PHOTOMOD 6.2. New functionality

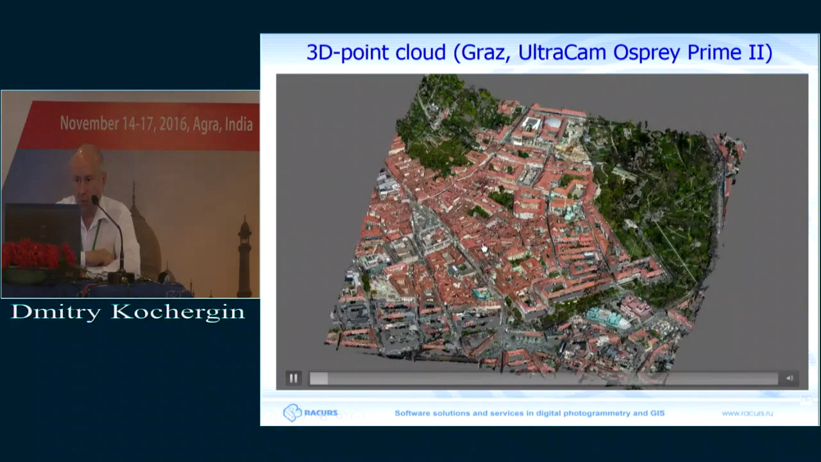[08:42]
Let it rotate. Although we saw these things today already, all of this can be, of course, viewed the day after tomorrow at Master Classes.
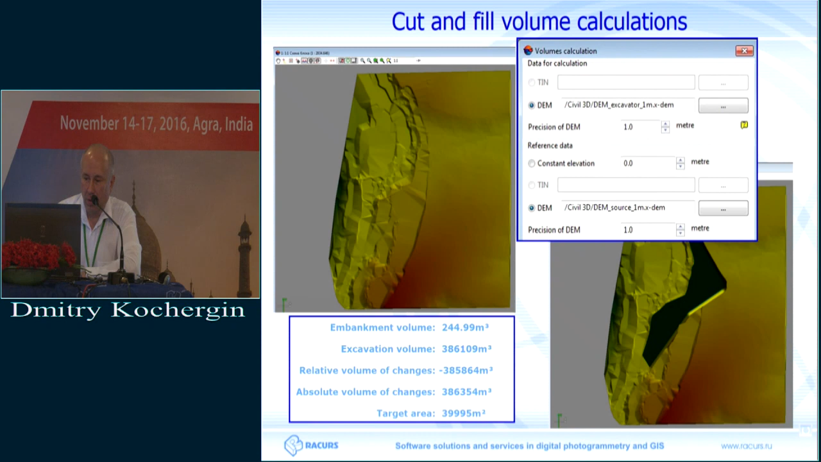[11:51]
And as an elevation model, we can use all sorts of things like altitude matrix, and at the end we have a detailed report, most importantly, these volumes.